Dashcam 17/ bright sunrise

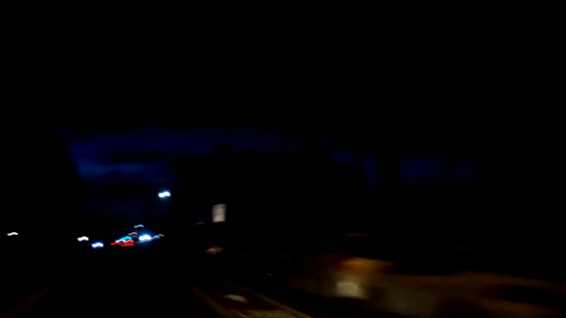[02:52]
Get a little head start on him. Ha ha! Toying with one of our customers. Too bad. I'm off the clock.
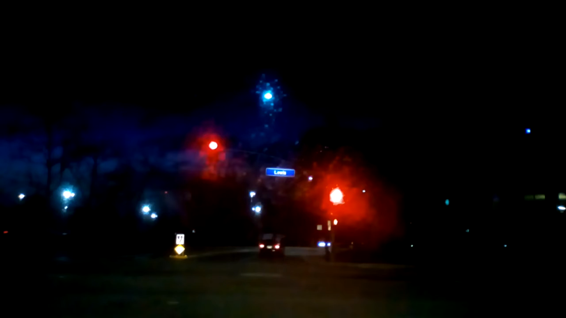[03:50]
Even though it's not a lane yet, it's a turn lane. Report him driving a company truck like that.
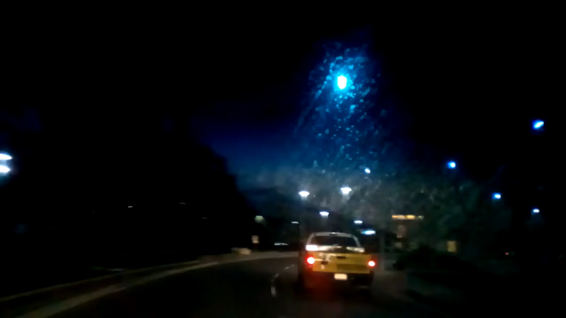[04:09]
Where all these other people come up from behind? Well, maybe we'll take a different way today. Maybe I'll bypass all that Orange Crush crap.
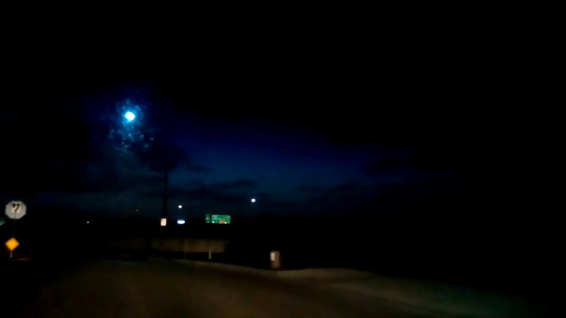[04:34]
Might take a little bit longer, but I don't have to deal with all that damn merging. So we'll go down the other direction. direction I used to go. See, I could fly right in front of Mr.
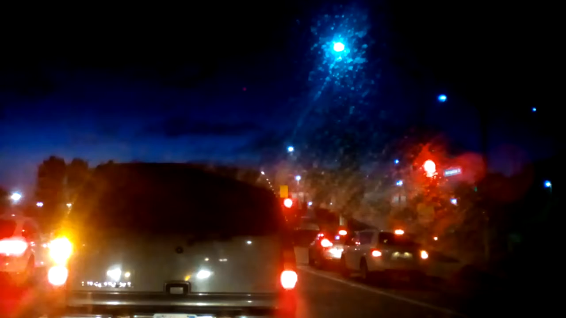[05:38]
Of course, if I had gone that way, I'd be getting on the freeway right now instead of sitting here at this light, which seems to take forever. But again, that's okay. I think I'm just going straight home today, so there's no real rush.